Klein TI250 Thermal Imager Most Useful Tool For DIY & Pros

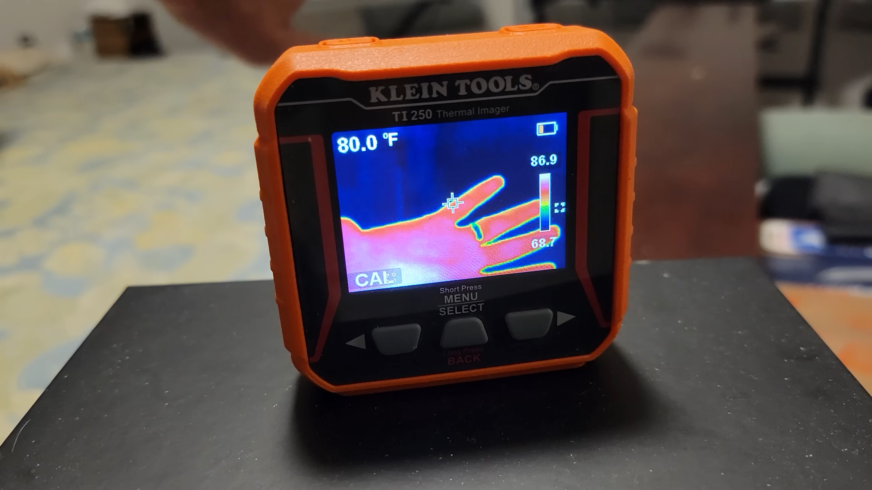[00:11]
On screen: spot 80.0°F
Well, these are great little devices to have. What this is, is think of it as a camera. Think of it as like an infrared camera that you go around your house, and you shine it, you kind of wave it towards the wall and the ceiling there.
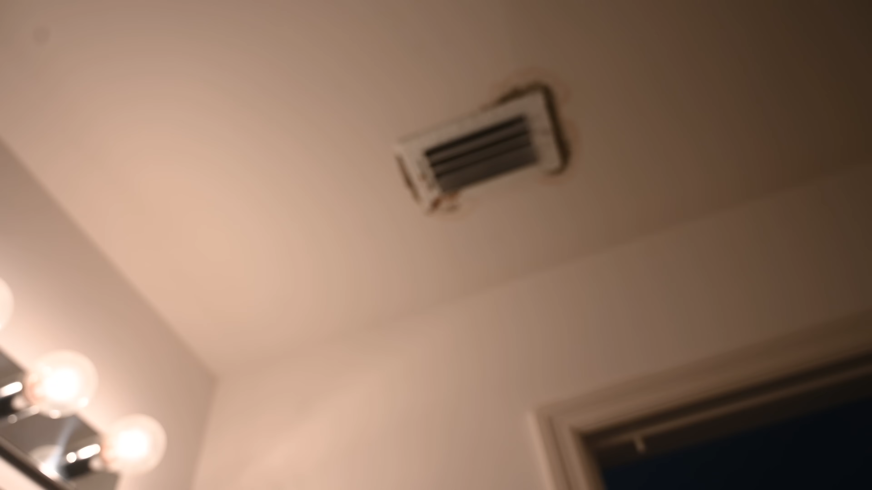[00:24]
And what this does is it helps you find,
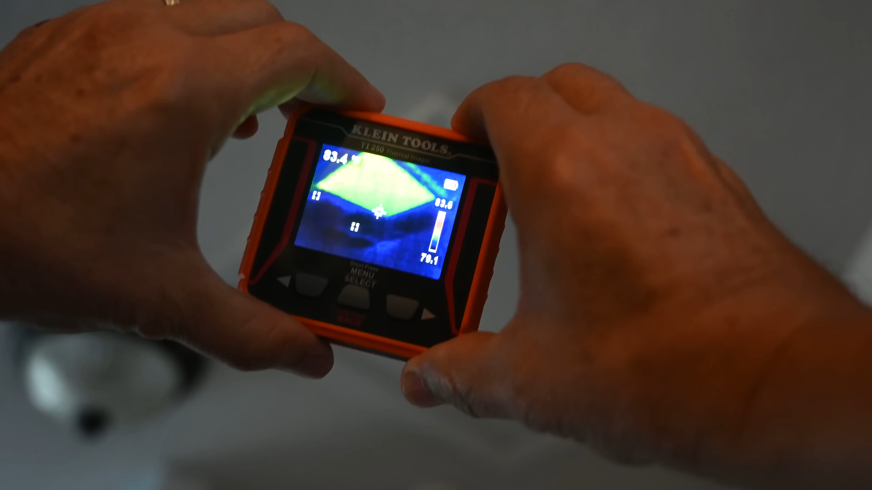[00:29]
like in the summertime, for example, heat loss, where you're losing heat through cracks in the wall or poorly insulated walls or ceilings,
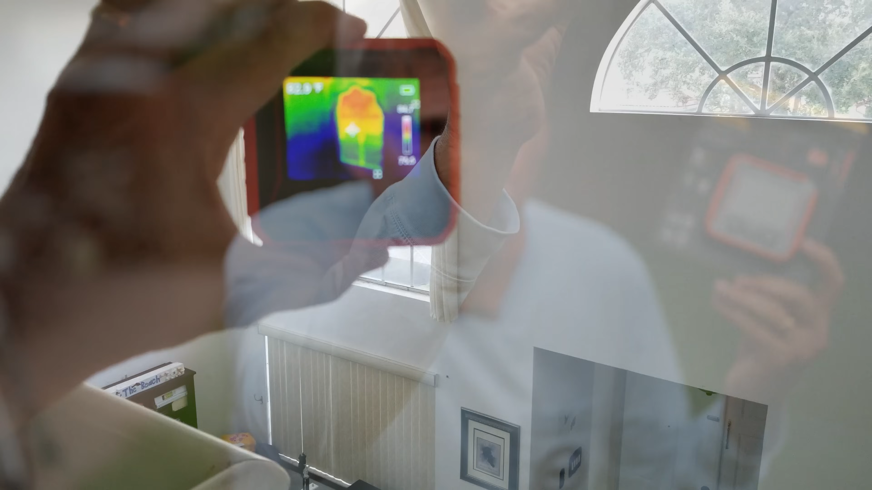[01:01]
My thermal imager discovered major heat loss along this portion of the roof here. We think you have a roof leak or we think you have issues with the insulation.
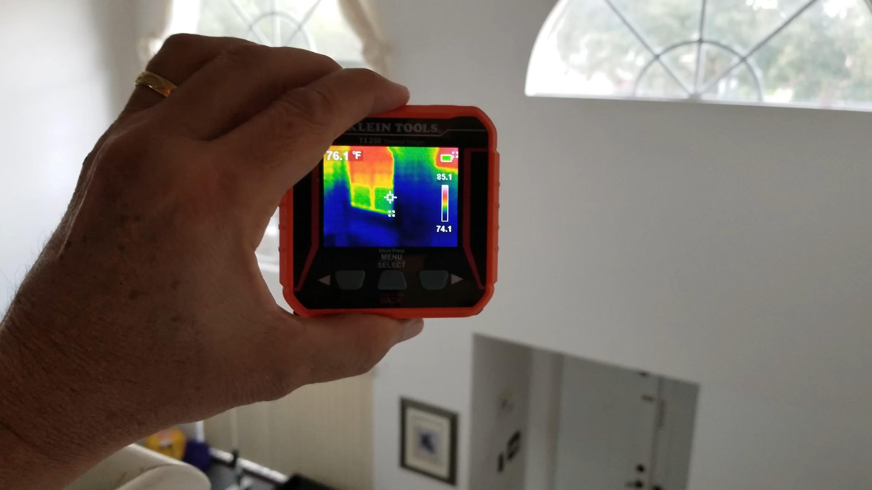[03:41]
On screen: spot 76.1°F
You want to listen? Protest plan,î is important. we can get the palladium window there on the left to show up there see how it's got that big heat
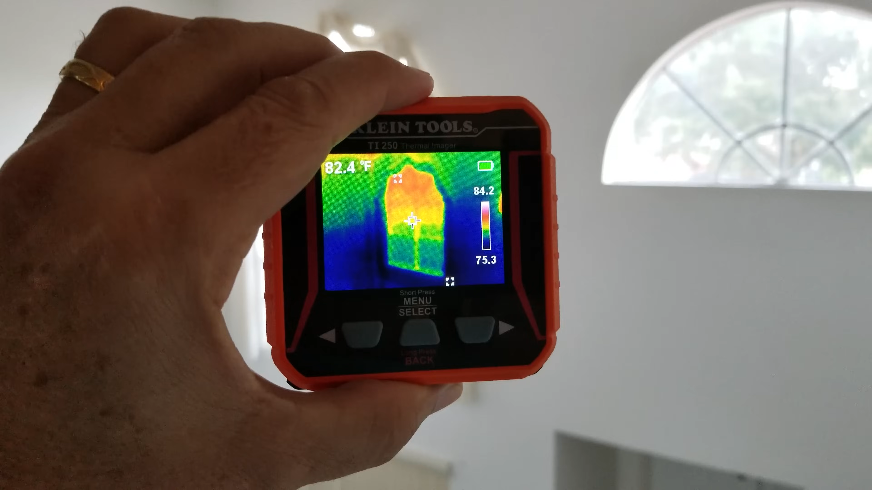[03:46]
On screen: spot 82.4°F
signature there on it and so it's showing
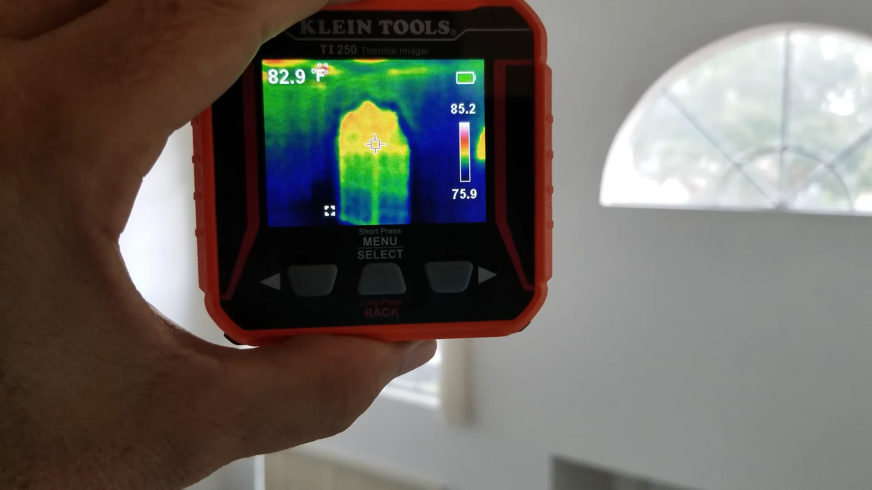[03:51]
On screen: spot 82.9°F
at about 85 degrees even though it's 72 in here and then here's the other palladium window over here
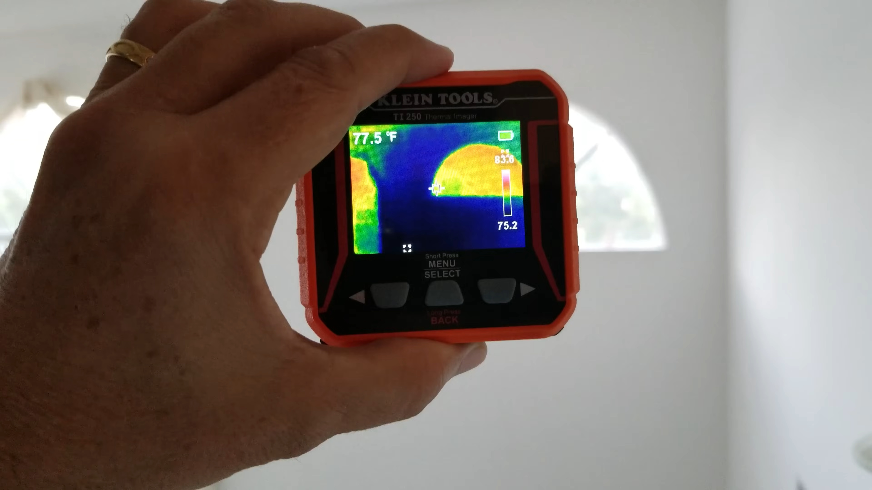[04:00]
On screen: spot 77.5°F
so this shows a
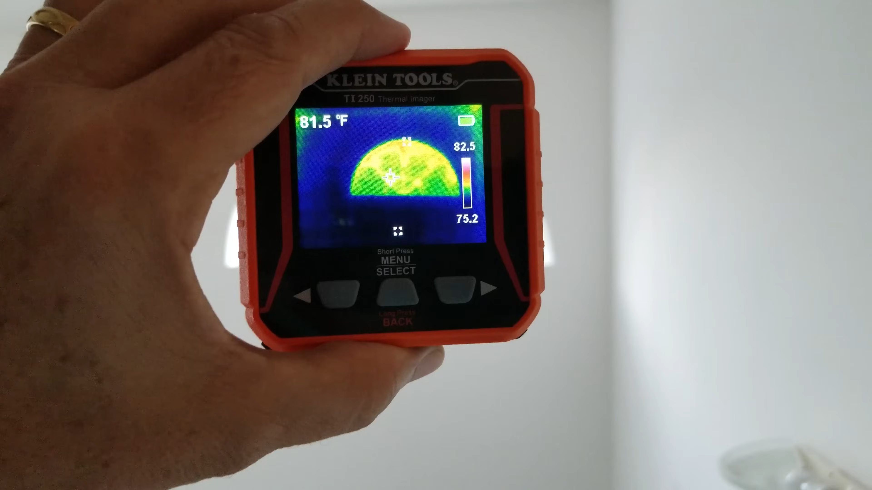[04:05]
On screen: spot 81.5°F
similar thing too and if you look closely you can see that
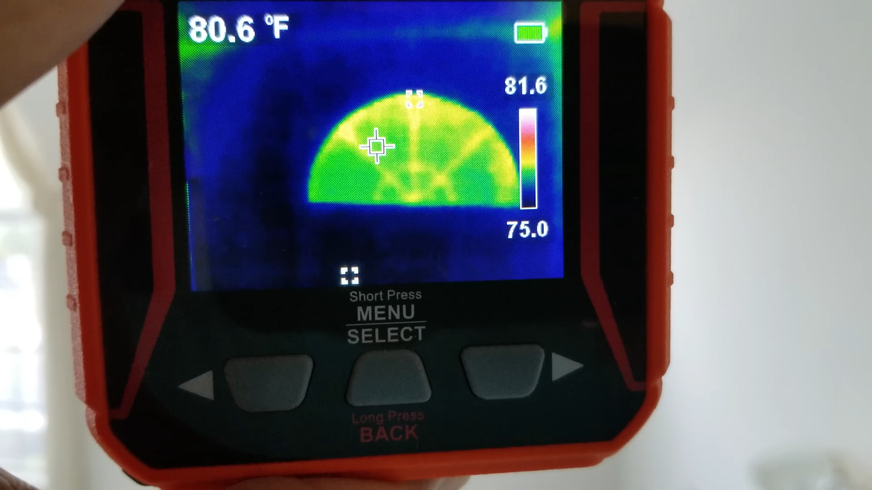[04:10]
On screen: spot 80.6°F
the division lines there where the metal is those are
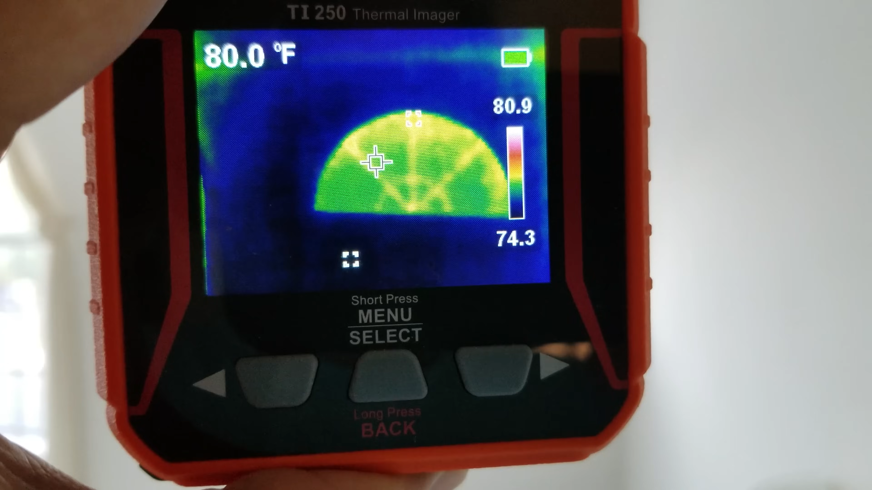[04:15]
On screen: spot 80.0°F
always going to be hotter they seem to get a little bit warmer than the surrounding areas
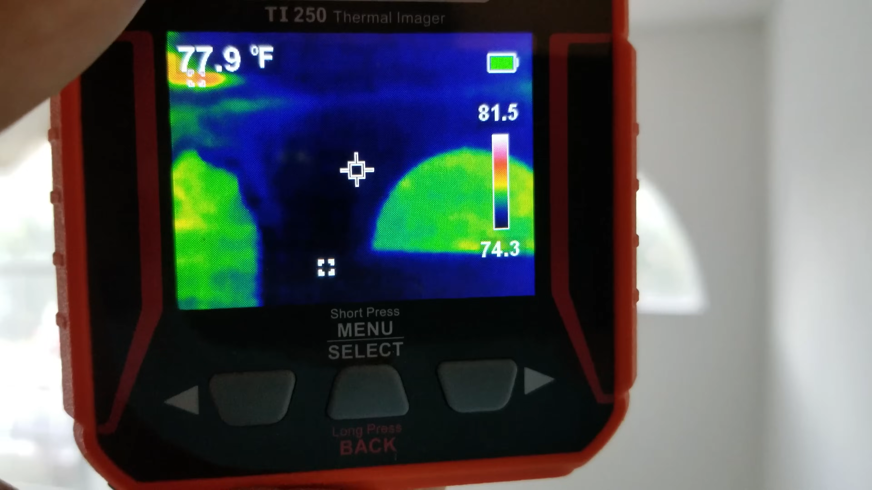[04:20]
On screen: spot 77.9°F
same thing when you look back at the other palladium window that's how you can tell okay so it's calibrating
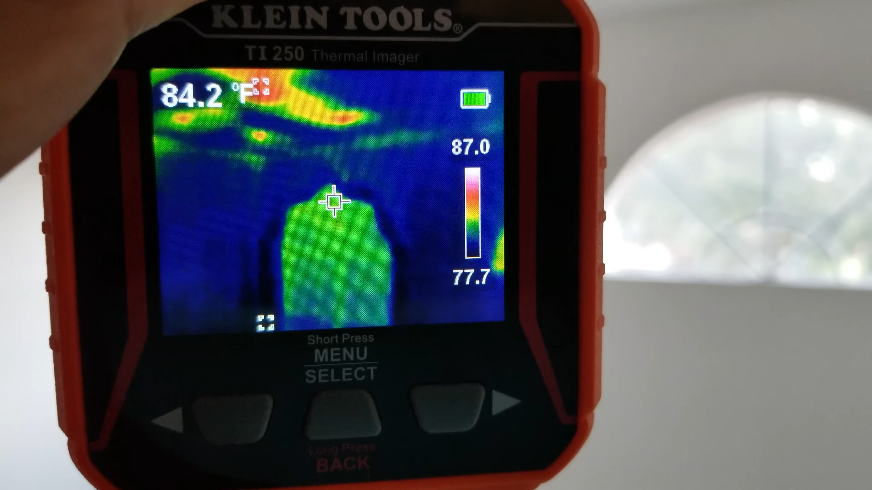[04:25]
On screen: spot 84.2°F
for a second there and as you scan down to the lower windows there you can see they're a lot cooler oh
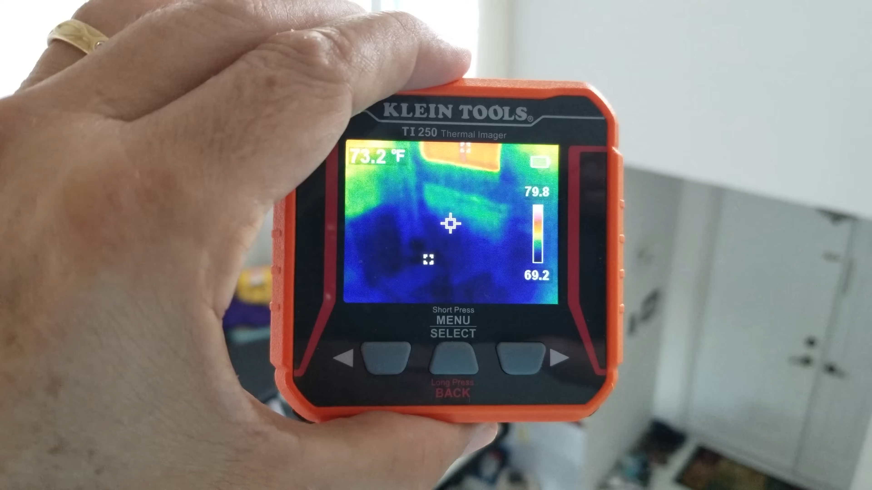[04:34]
On screen: spot 73.2°F
a because we have the blinds on there but also it's really shady at that
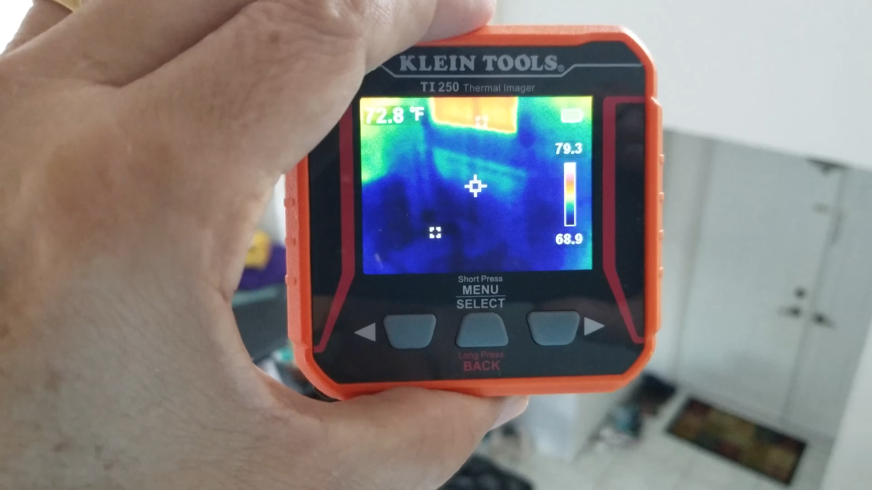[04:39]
On screen: spot 72.8°F
part of the front of the house there so you're not going to see any heat okay now this part here is going to
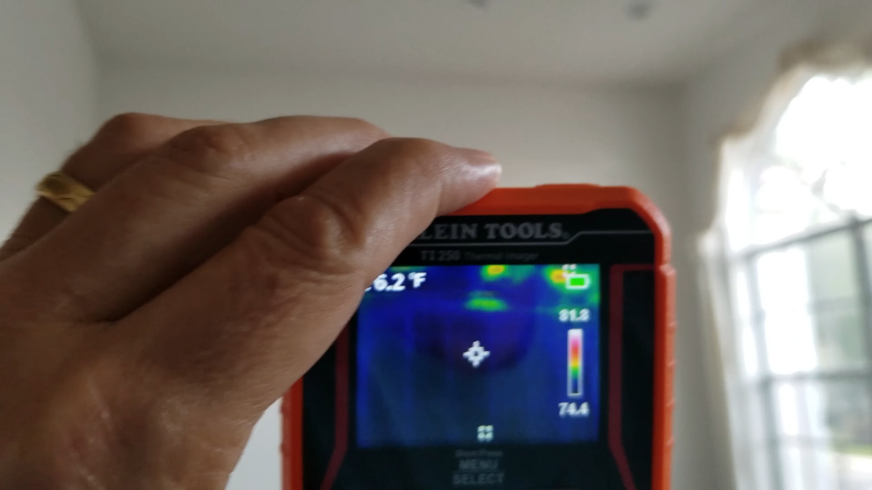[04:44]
be the most convicting part of anybody's house so here's your hi-hat lights up here they're about 18 feet up
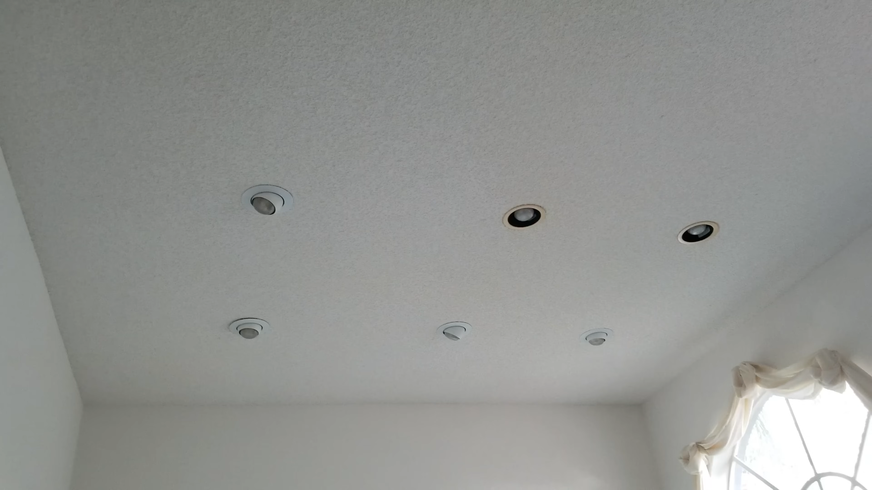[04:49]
and then if you look here as you scan across the ceiling you
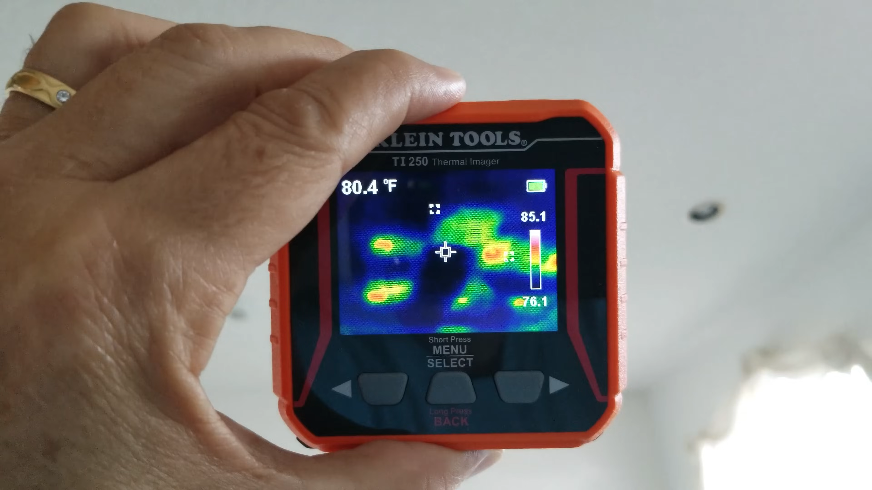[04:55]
On screen: spot 80.4°F
can see the outlines of the hot lights up there and
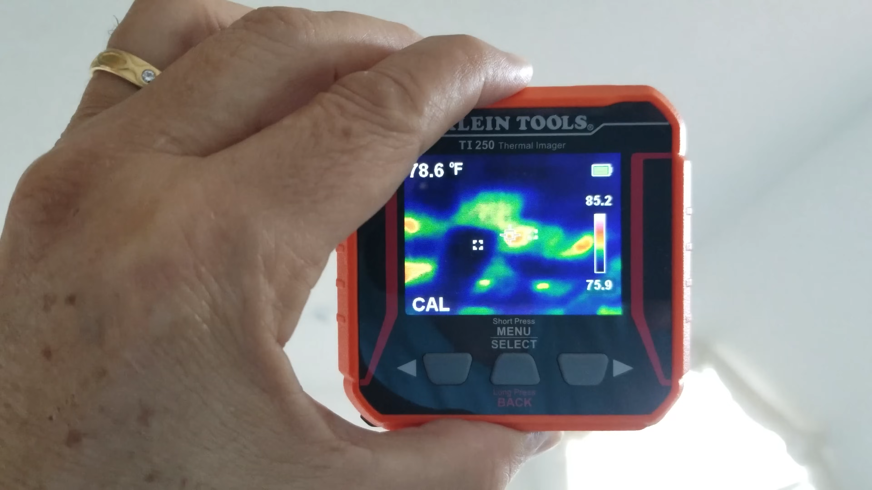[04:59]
just how hot they're getting there and it's interesting how the lights are not even on right